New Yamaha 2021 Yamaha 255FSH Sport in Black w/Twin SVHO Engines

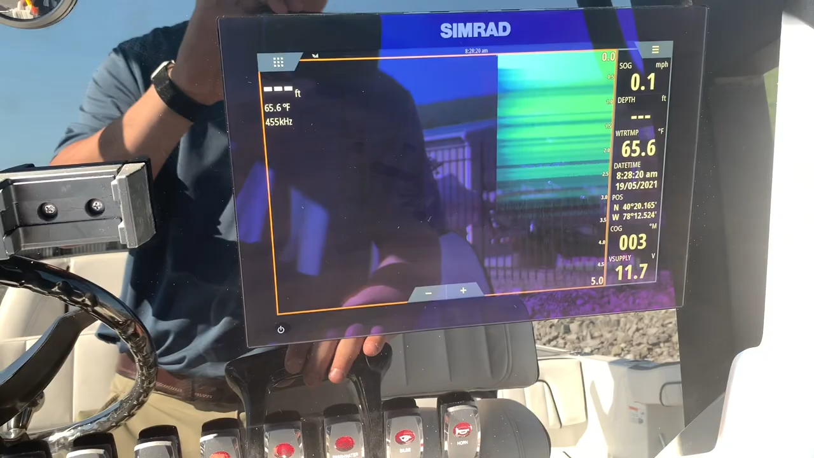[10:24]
On screen: water 65.6°F, speed 0.1 mph
It's going to be just like a, you know, a fish finder menu right there. It might be hard to read without sitting on the, without being in the water.
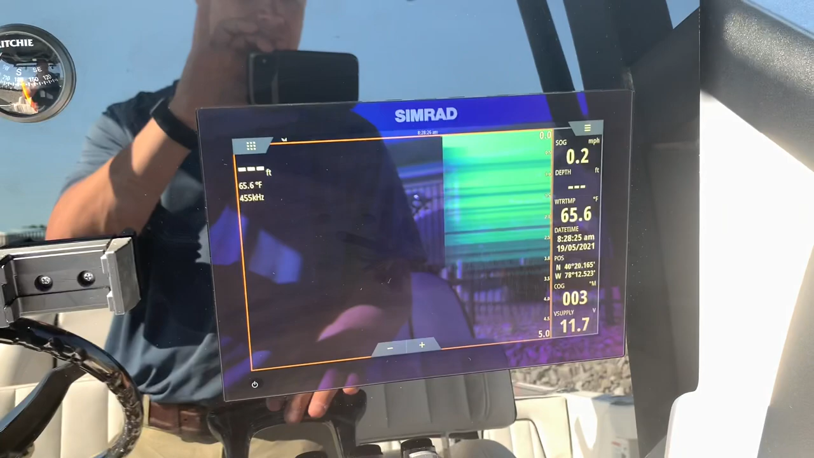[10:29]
On screen: water 65.6°F, speed 0.2 mph
We're out in the parking lot right now. So it's reading the, you know, the blacktop, which is really hot right now.